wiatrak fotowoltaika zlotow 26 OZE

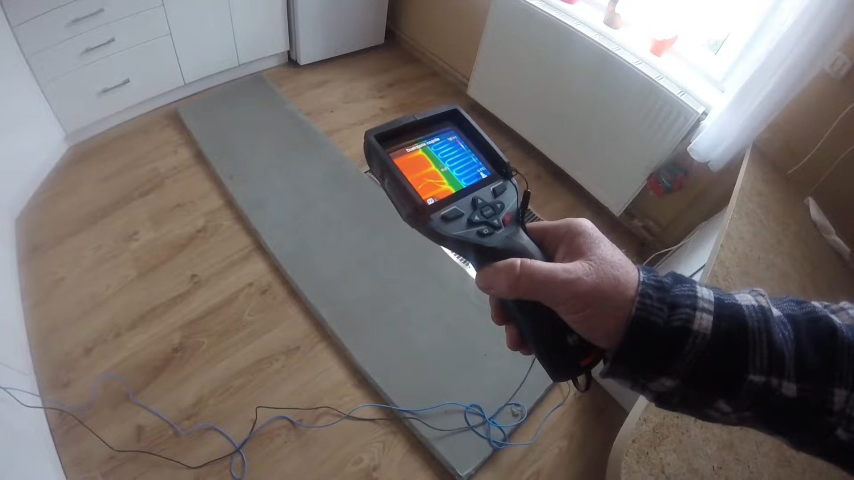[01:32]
równomierne, a specjalnie przyrządzonej płyty na zasadzie maty. Są to przewody rozwinięte w kształcie wężyka.
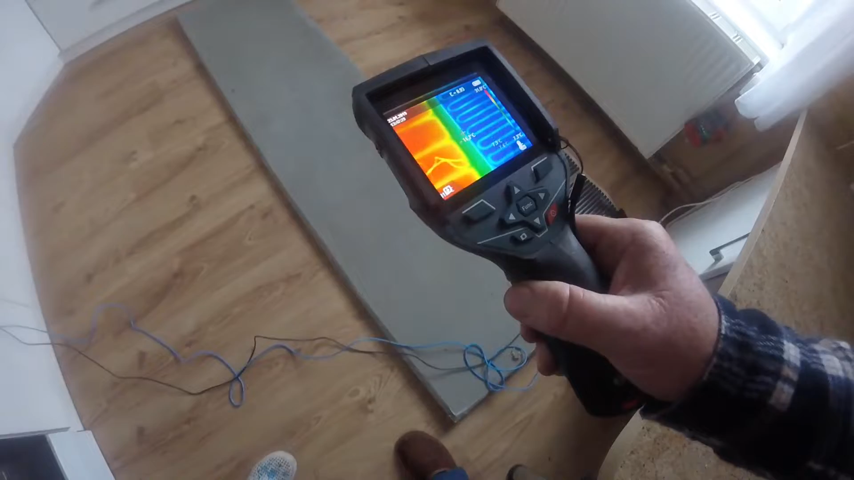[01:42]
One się pomału zaczynają rozgrzewać i w tej chwili temperatura jest niska,
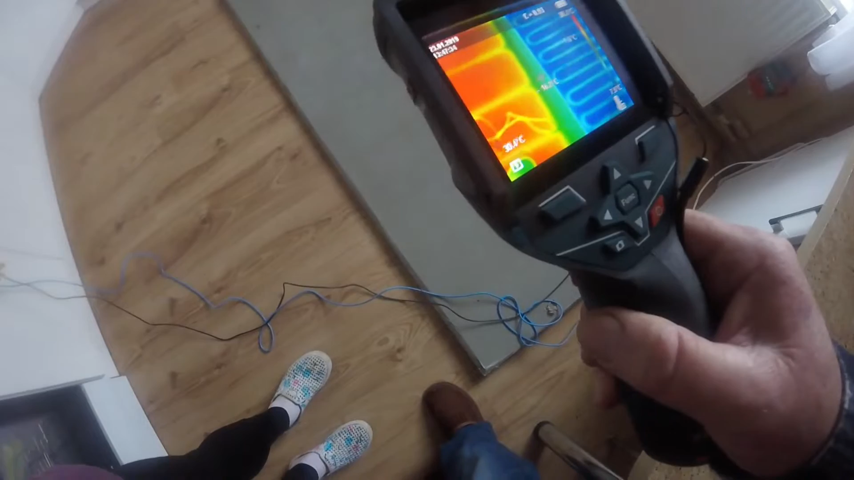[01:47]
bo temperatura wynosi
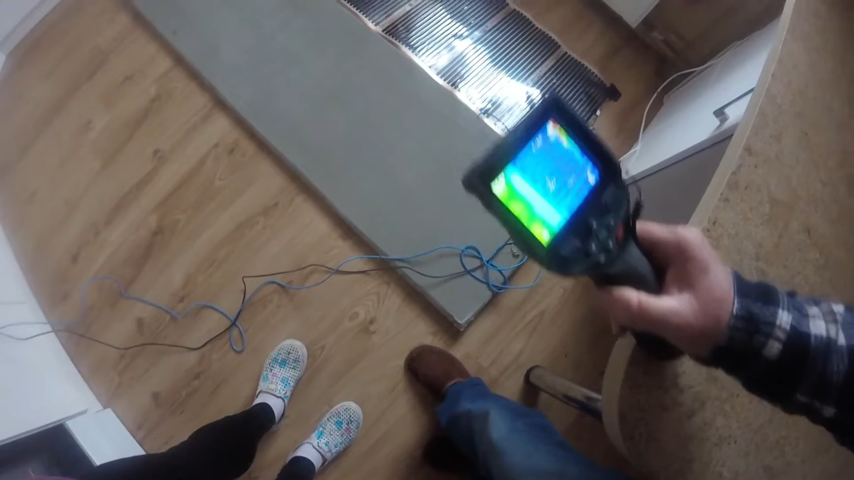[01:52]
7,6 stopnia.
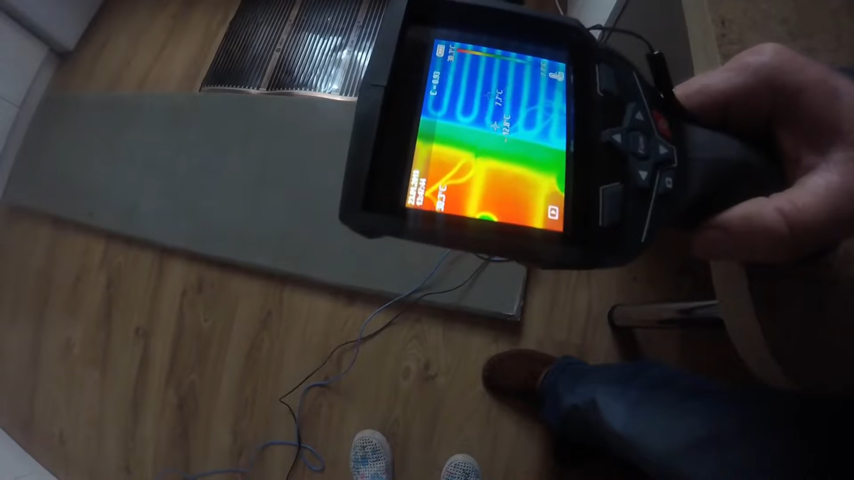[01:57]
Ale widać, jaki jest rozkład ciepła.
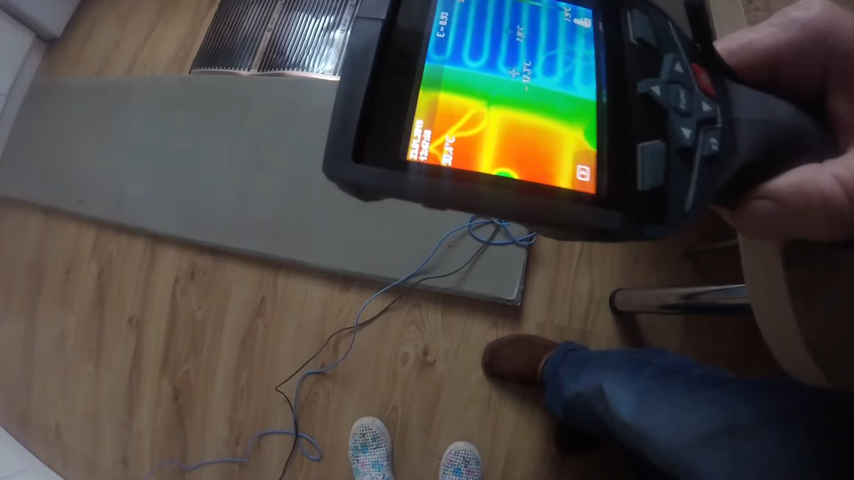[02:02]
Natomiast sama folia surowa, którą żeśmy pokazywali, w tej chwili wygląda w ten sposób.
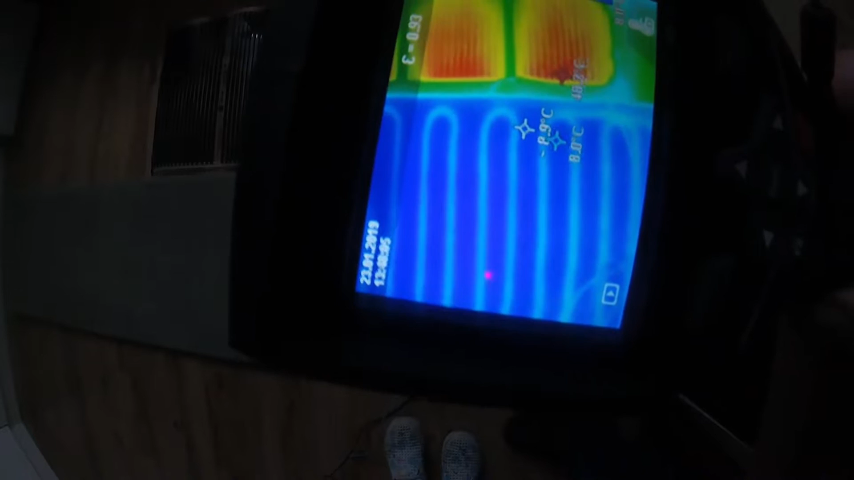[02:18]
Poprzednia folia, którą żeśmy pokazywali, leży już pod podłogą.
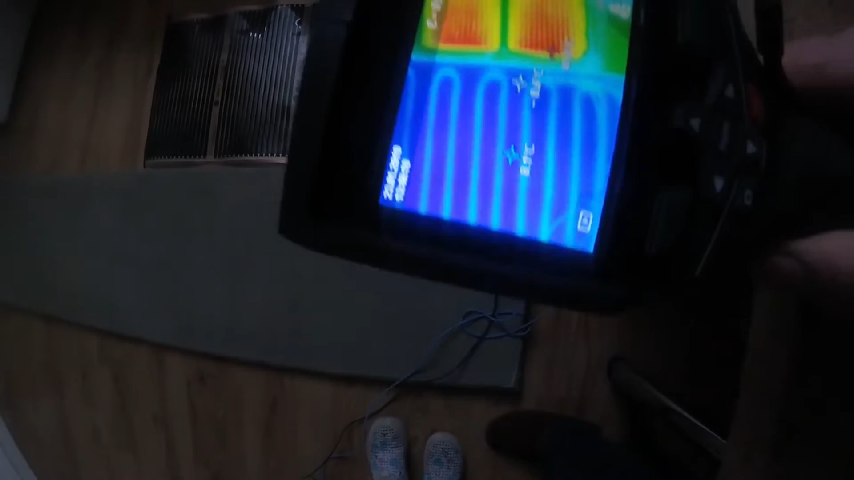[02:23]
Natomiast proszę zwrócić jeszcze raz uwagę, pomału się rozgrzewają specjalnie płyty
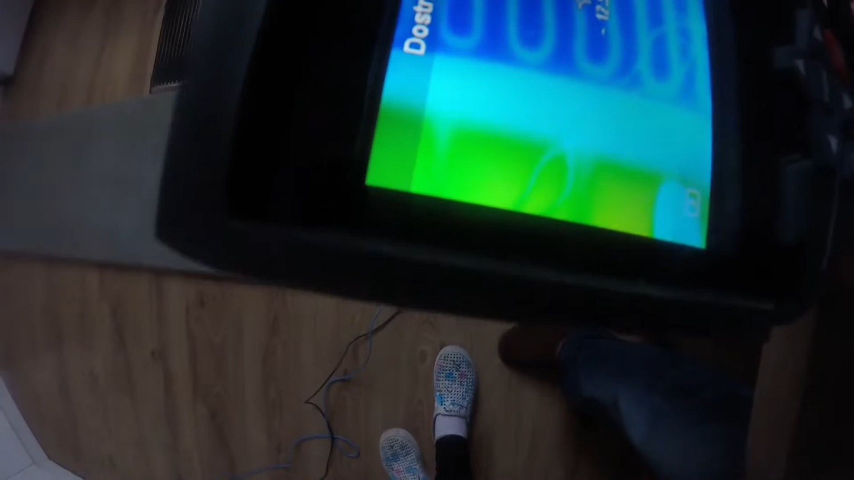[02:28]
przygotowane i temperatura jest bardzo niska, bo folia była magazynowana na zewnątrz.
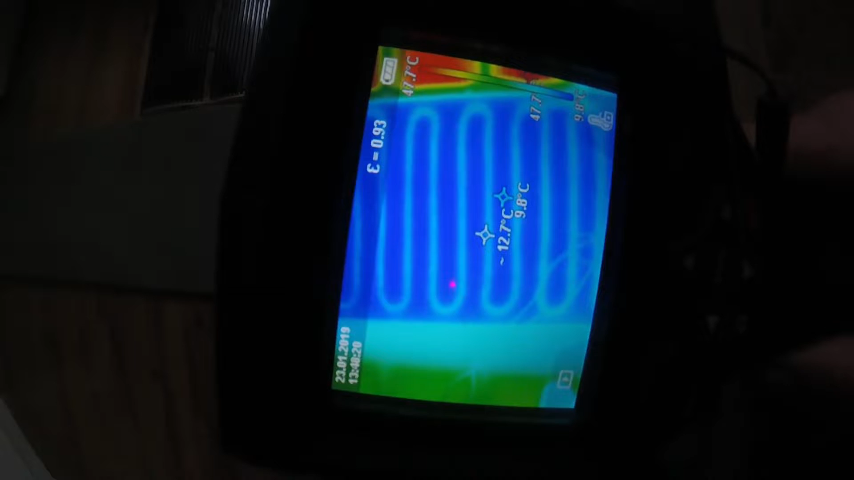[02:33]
On screen: scale bottom 9.8°C
W tej chwili jest w granicach nawet minus 3, nie, 9,5 stopnia, w granicach 9,5 stopnia. I no nie za bardzo widać, żeby się za bardzo chciała ogrzewać. Chciała rozgrzewać.
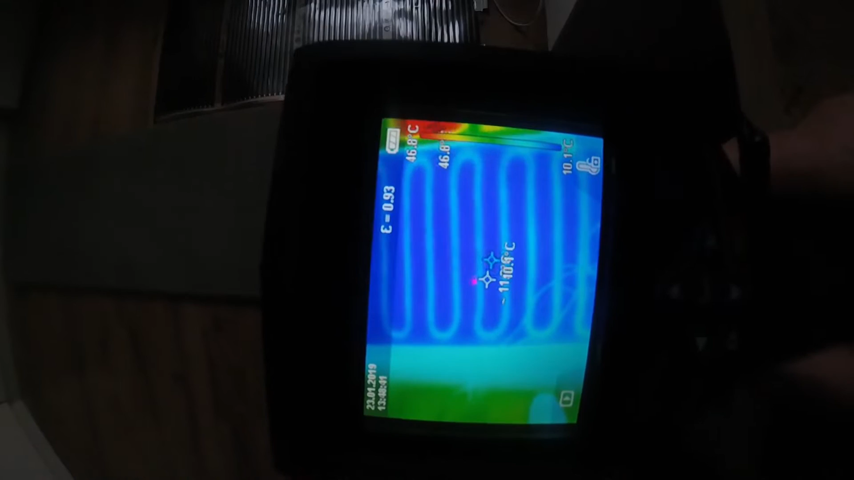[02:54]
Proszę Państwa, po 10 minutach widzimy,
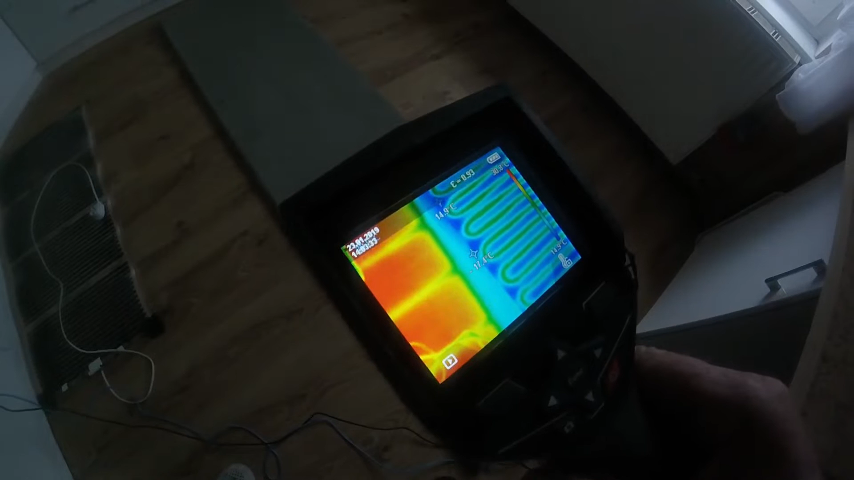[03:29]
Widać wyraźnie niebieskie te kolory, to jest zimny kolor i im jaśniejszy, im bardziej czerwonym, tym wyższa temperatura.
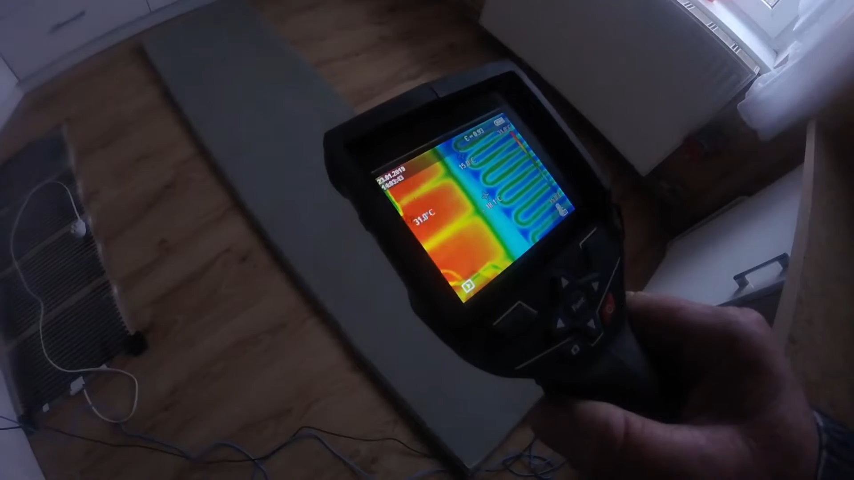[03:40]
I w ten oto sposób Państwo będziecie wiedzieli, czym się różni ogrzewanie za pomocą folii,